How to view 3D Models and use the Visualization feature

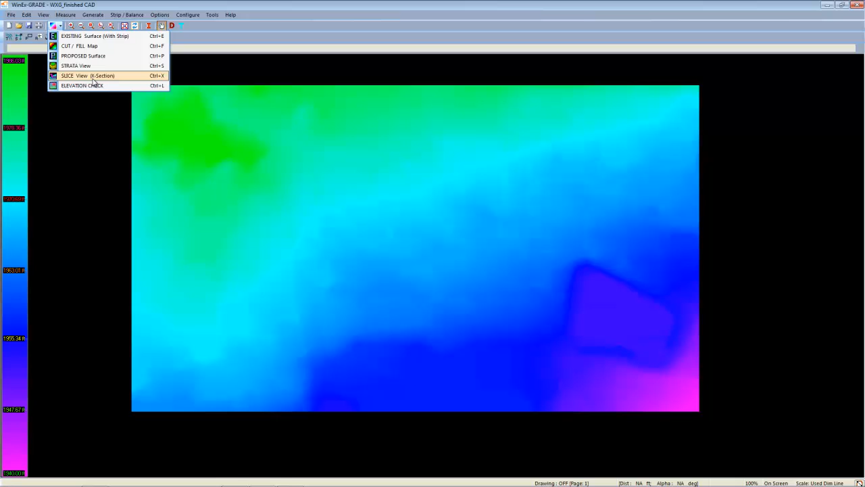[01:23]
The elevation check and the cross section tool. The cross section tool allows us to view a cross section of any two points. If we left click once and left click again, we can actually see a cross section of what's happening underneath the ground.
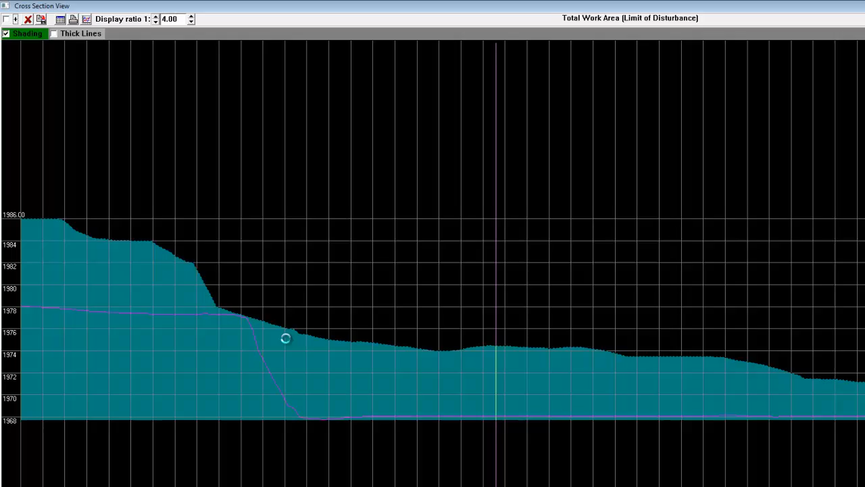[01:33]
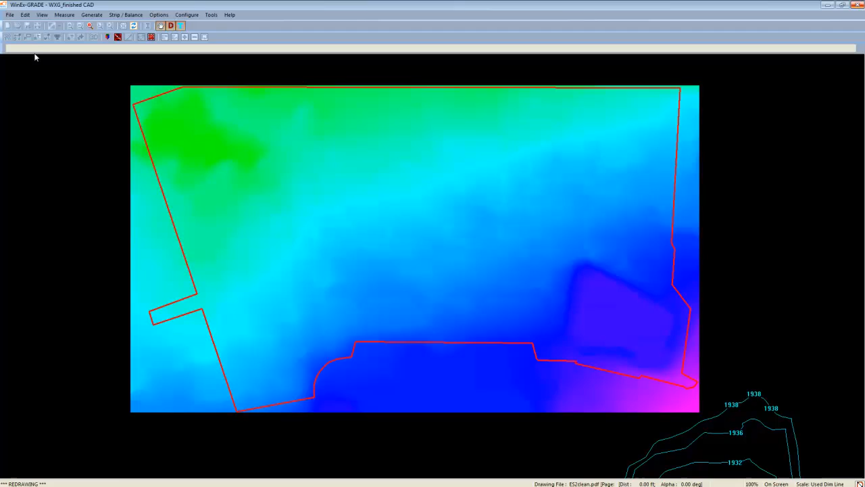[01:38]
Meanwhile, the elevation check allows us to view the elevation of any point that we choose.
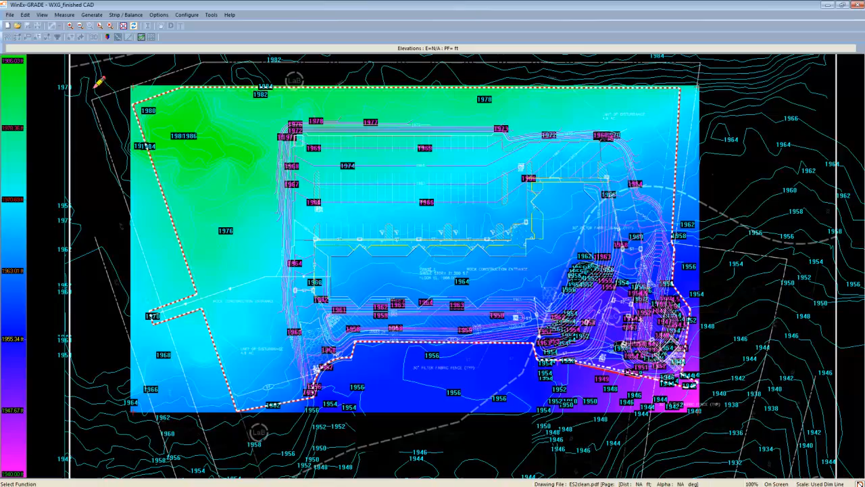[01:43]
If we hover over an area, you'll notice in the beige bar along the top where it says elevations, you can see the existing, the proposed and the cut or fill quantity for any point that we pick.
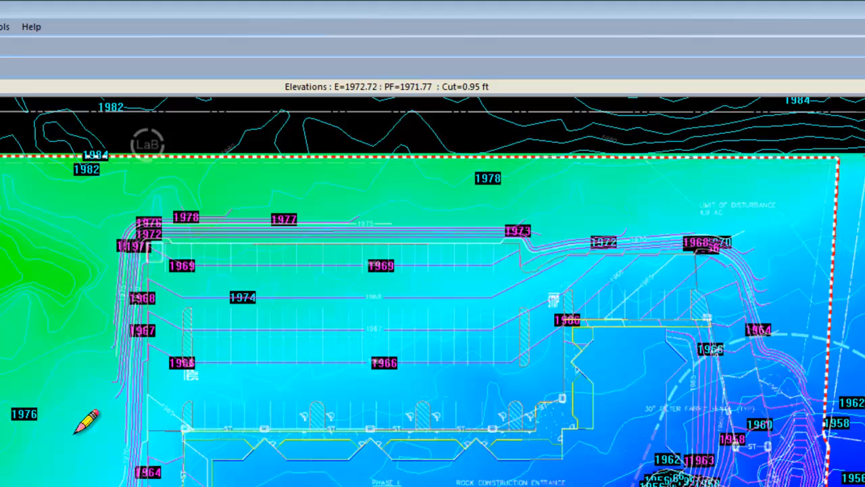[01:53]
We can even zoom all the way in and do this on a pixel level.
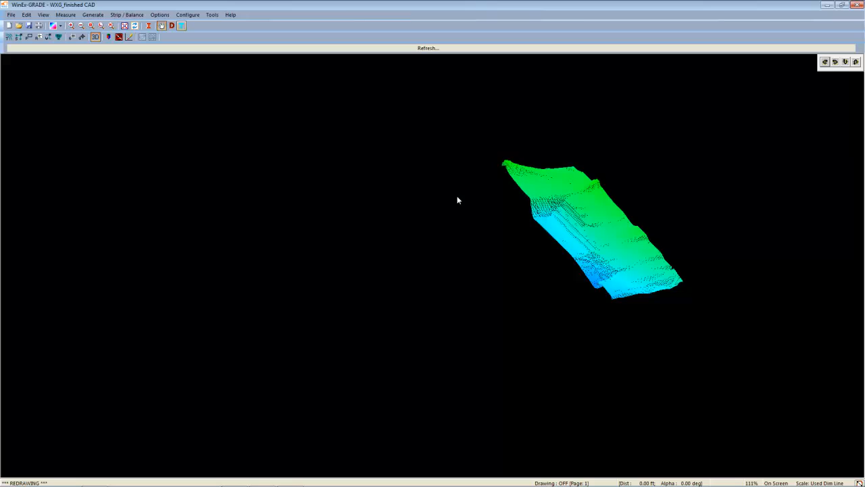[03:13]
We can even turn the takeoff off, and view it with a little less clutter. From here, you can use your scroll wheel to zoom in, or the zoom in option.
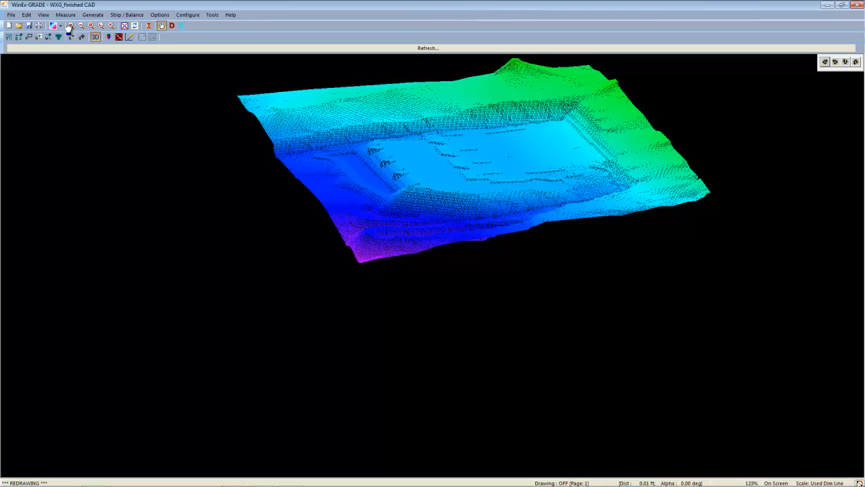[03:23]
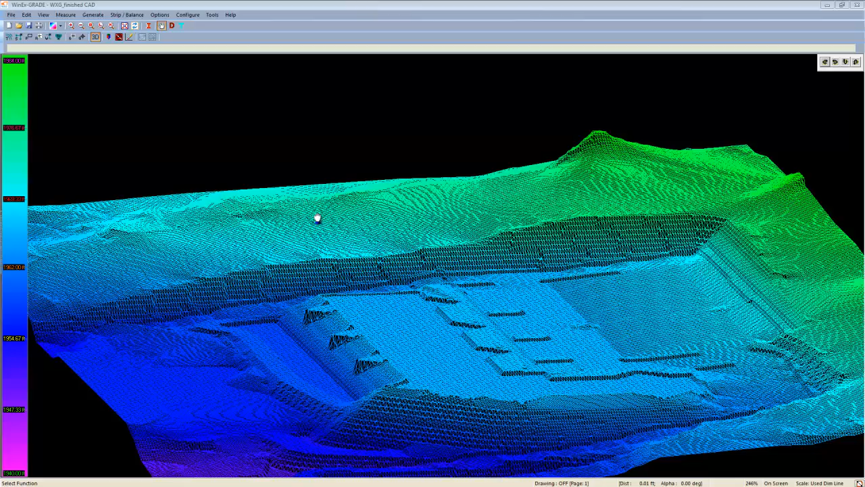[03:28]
Alternatively, we can head over to view, select view settings, and manually change the degree and rotation we wish to view it at. For instance, we can head to a 65 degree tilt, and a 25 degree rotation,
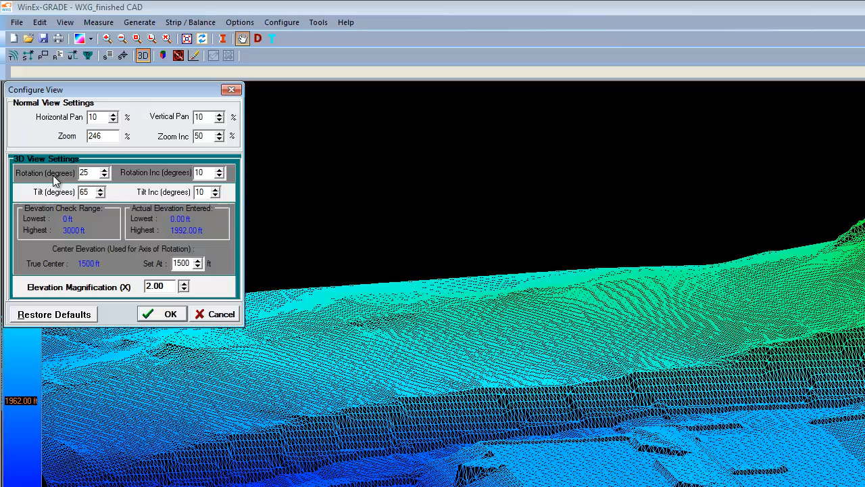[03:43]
with only a 200% zoom. Before moving on to the visualization option, it's important to note that every individual cell located on this model carries a direct one-to-one relationship with your takeoff quantities. We are able to integrate your takeoff quantities to this model in such a fashion,